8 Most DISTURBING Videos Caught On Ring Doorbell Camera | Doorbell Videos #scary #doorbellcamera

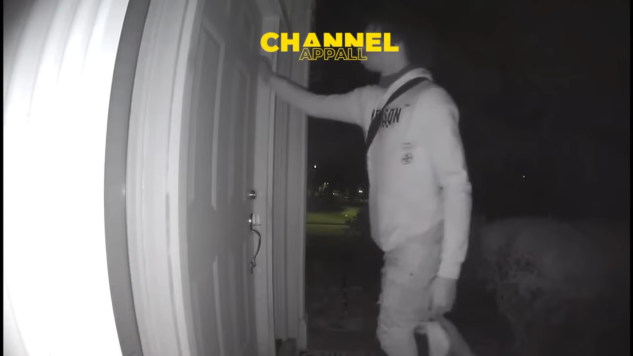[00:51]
I know that's what I was thinking when I watched this for the first time. Who is it? Who is it? It's me, sir. I ain't nothing but 16 years old. I'm lost out here stranded, sir. I just need
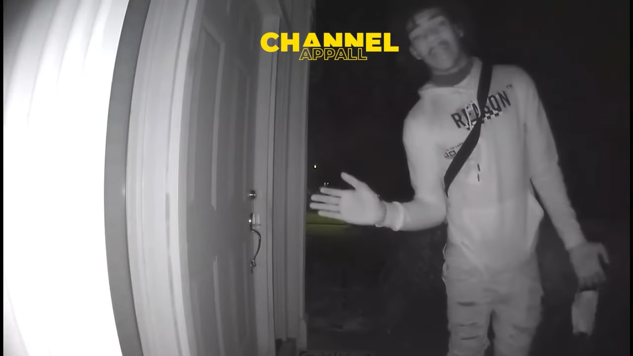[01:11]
go. Sir, could you please call my dad, sir, and let him know where I'm at so I can get home safe, sir, please? All right, go on. Sir, I'm sorry I'm bugging you late at night, but I'm nothing but a kid, late out here stranded, sir. Yeah, all right, go on somewhere. We can't help you. Sir? Hey, keep on now. We're finna call the police. Sir, you want me to leave?
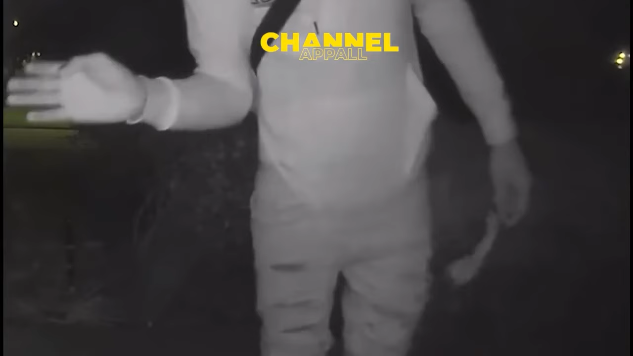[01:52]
You can see the young man has something in the pocket of his hoodie that's pulling it down in the front. He has a gun. The man is not just a 16-year-old kid lost in the neighborhood. He was using that story to try to gain access to the home. The fact that the homeowner turned him away at the door likely saved the lives of everyone in the house. Share this with everyone you know to warn them about what's out there and to keep their family safe. At first look, you may not see the danger, but danger may be there.
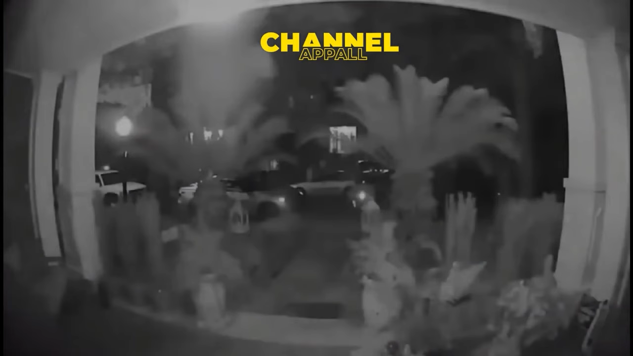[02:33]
The homeowner has made a habit of leaving her car doors unlocked while her car was parked on the street. Of course, it didn't take long before someone discovered this crime of opportunity and broke into her car. This doorbell video is of the man who took the items from her car, including a set of keys that he believed may have had the key to the residence on it.
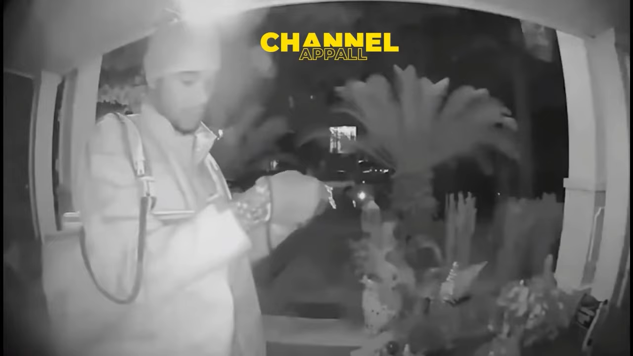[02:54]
He tries the keys while the young woman is inside, sleeping in her bed. Thankfully, on this night, none of those keys opened her door, and the man was forced to leave empty-handed.
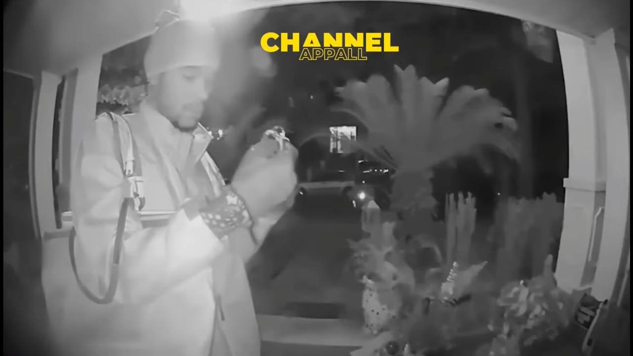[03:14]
We can all imagine a much worse outcome if the man had managed to get into the young woman's house. We always say the surest way to keep yourself and your family safe is to lock your doors.
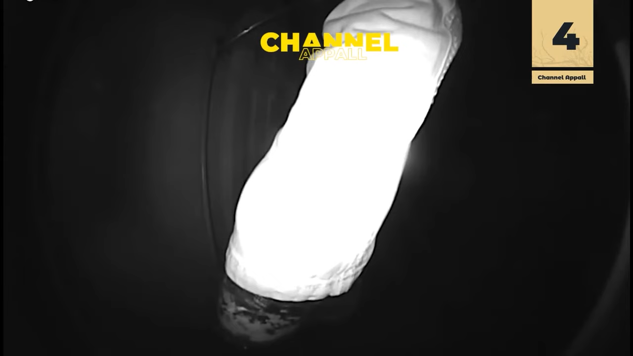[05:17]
What looks like it could be the light sleeve of a dark jacket seems to be just floating there in space.
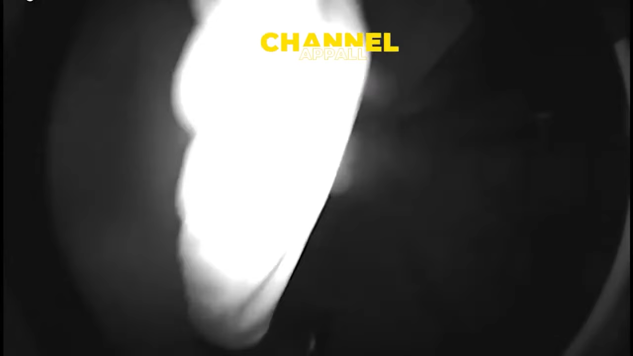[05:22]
What do you think this is?
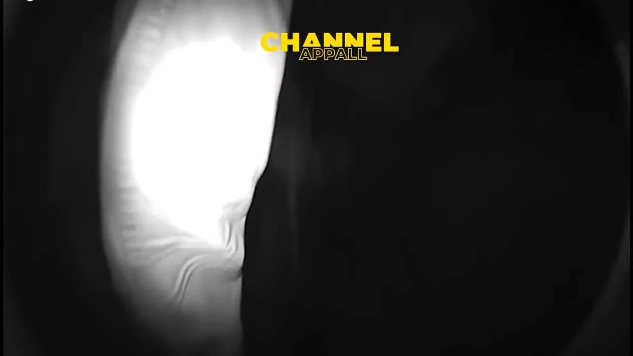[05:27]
Tell us in the comments below before we fully reveal what's going on here. In moments, it becomes clear.
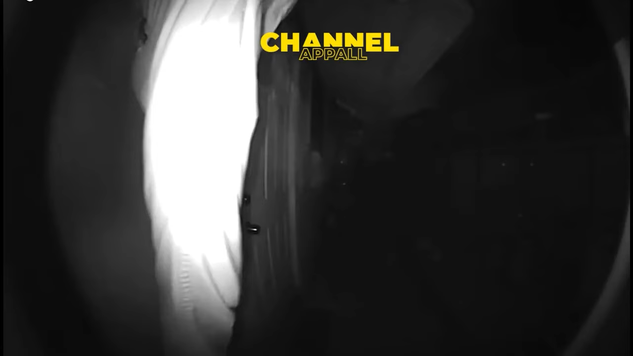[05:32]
This is a leg with a cowboy boot attached.
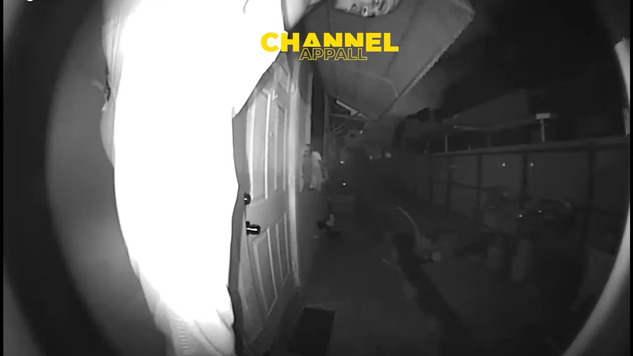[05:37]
What is this person doing here at 4:30 in the morning with their leg hanging off the roof?
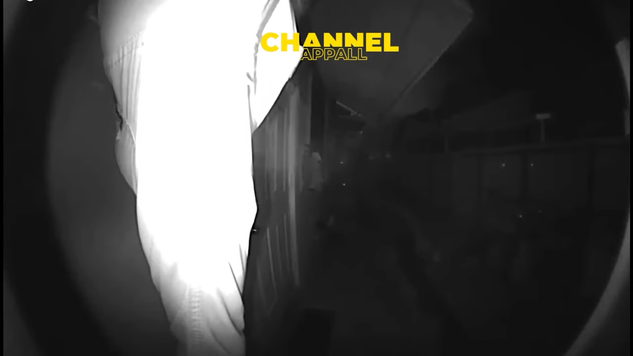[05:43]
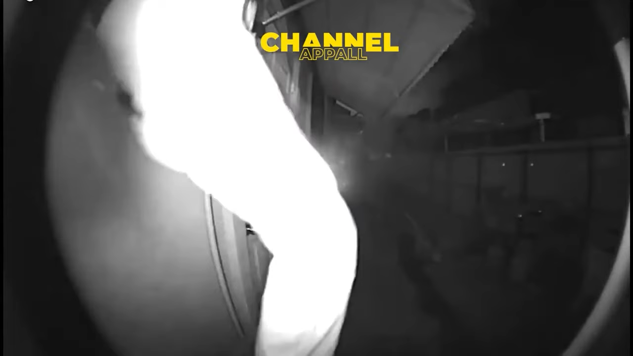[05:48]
Finally, he finds his footing and brings down his other leg.
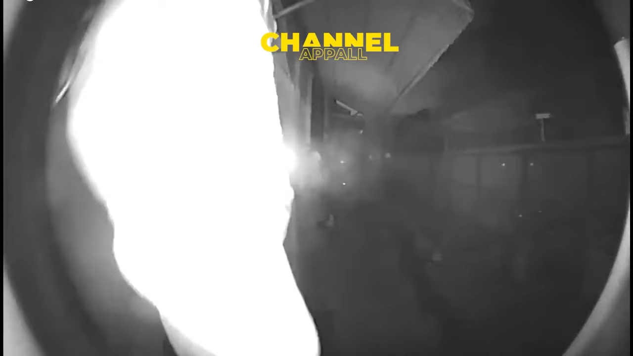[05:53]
Then he slowly lowers his body. Where's this man's shirt?
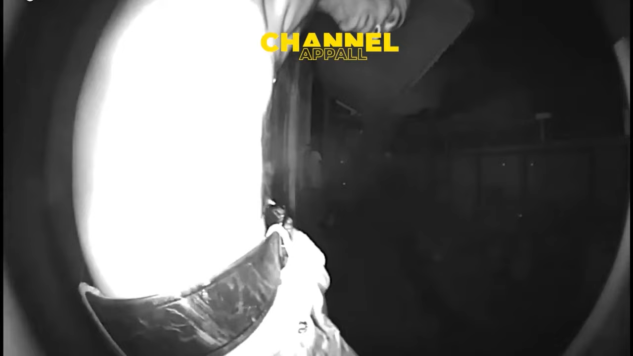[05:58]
What's he doing running around on the roof at 4:30 in the morning without his shirt?
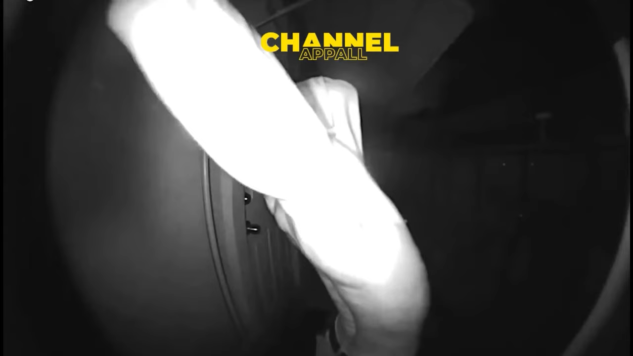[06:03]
People are strange. He drops down and we can see that he's fastened his shirt into some kind of hood as he moves down the sidewalk of this property and stoops down, stopping for a moment.
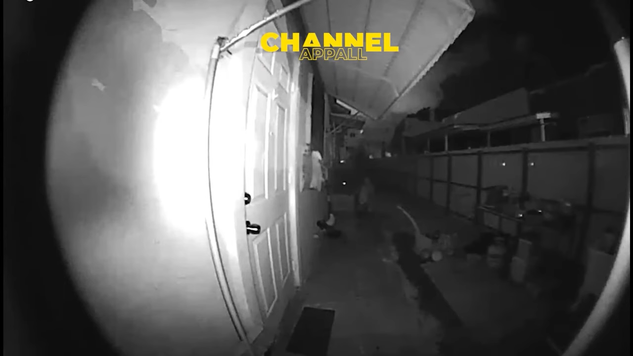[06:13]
By the time the resident says something on the doorbell camera, this tweaker is down the walk and on his way to his next adventure.
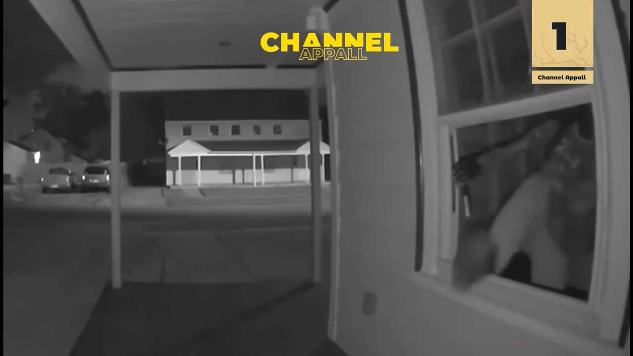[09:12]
out the garage window with a haul in tow. He reaches back into the window as he attempts to free up his hands in order to grab his loot and pull it out the window. The fact that the house across the street is boarded up probably gives this criminal a
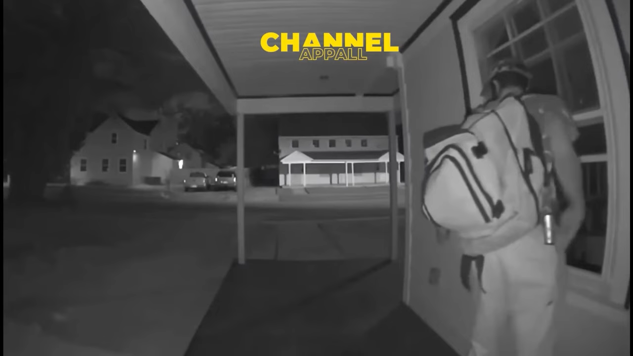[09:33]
boost of confidence that there are few people around to witness what he's doing here at 1:30 in the morning. Among the prizes he's pulled out for himself is a gas-powered weed eater from the garage.
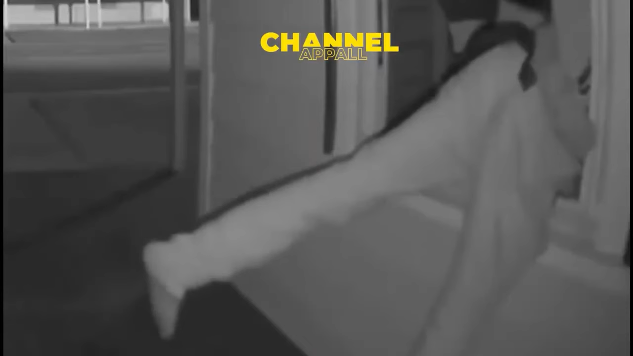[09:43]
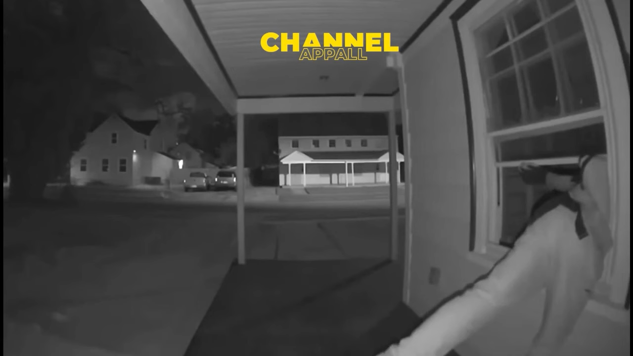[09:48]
He moves to the front of the house and heads off with valuables in hand.